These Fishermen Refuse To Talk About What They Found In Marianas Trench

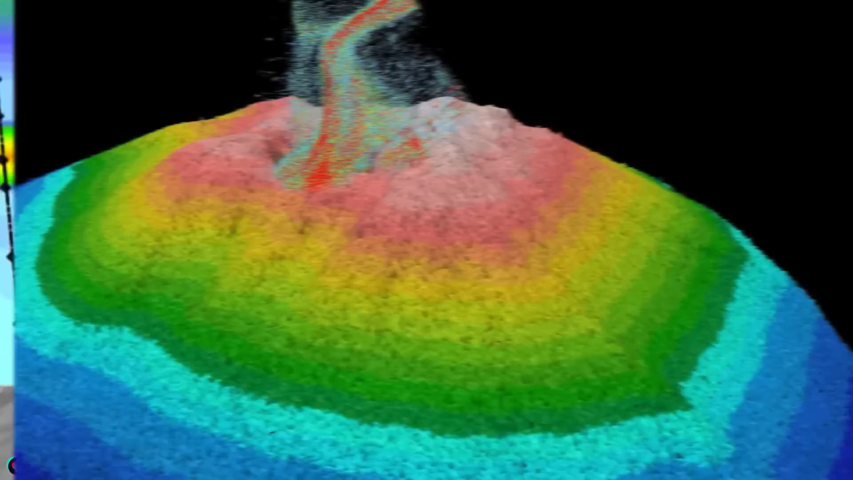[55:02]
This sea mount is located in the Mariana Arc about 325 meters or 1060 feet below sea level and it was found to be hydrothermally active in 2003.